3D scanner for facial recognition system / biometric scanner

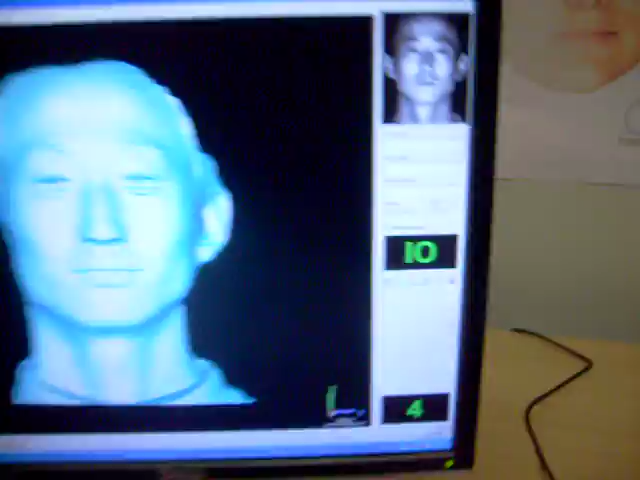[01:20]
If the user has forgotten to bring their ID card, they can choose the identification mode.